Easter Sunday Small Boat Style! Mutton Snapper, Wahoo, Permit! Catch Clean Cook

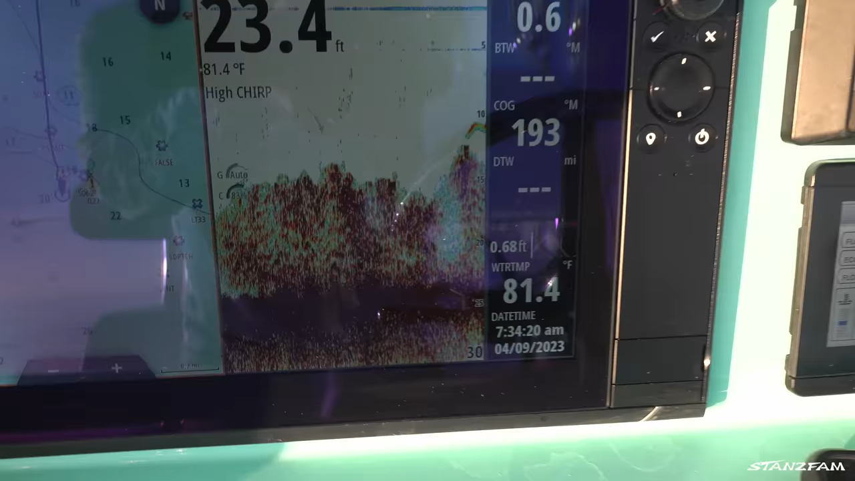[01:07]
On screen: depth 23.4 ft, water 81.4°F
Look at the mark on the machine, that's nuts.
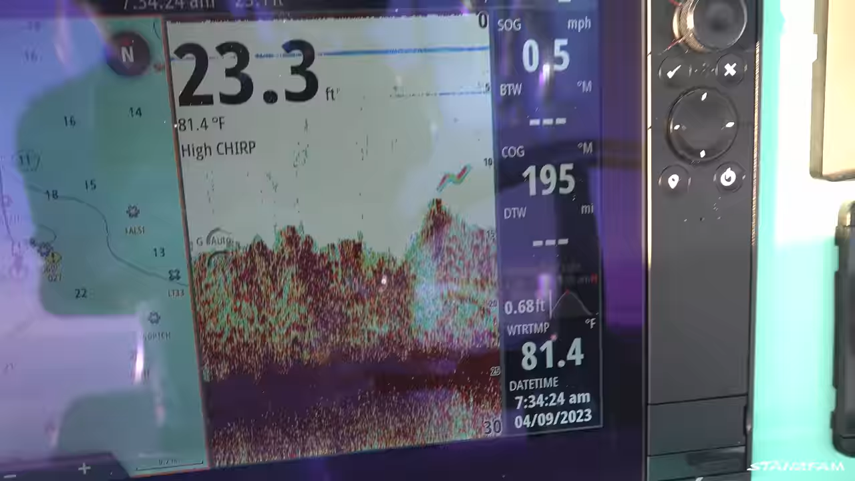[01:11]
On screen: depth 23.3 ft, water 81.4°F
There's a lot of bait here.